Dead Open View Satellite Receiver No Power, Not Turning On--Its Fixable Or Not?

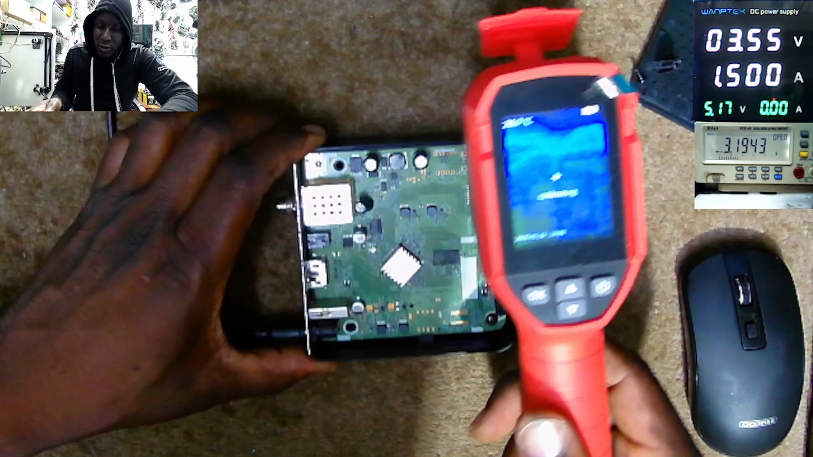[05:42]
Let's see with the thermal camera. What is shorting here? What do you think is that?
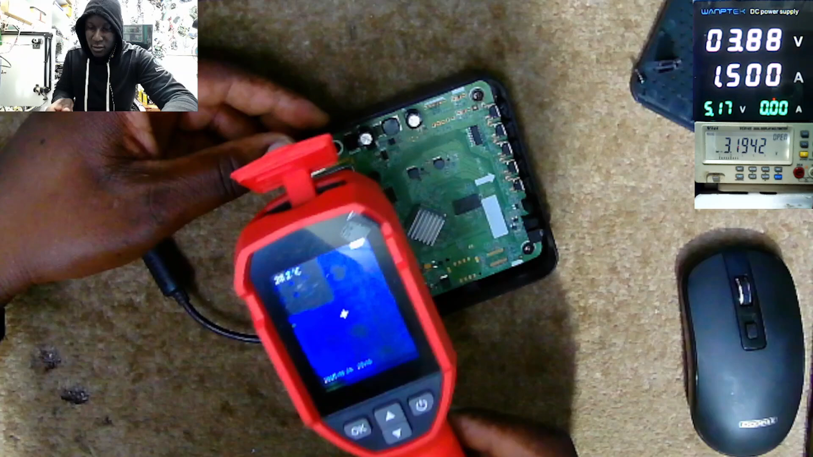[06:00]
Here, everything looks fine. But here, next to the charging port, what is that thing next to the charging port?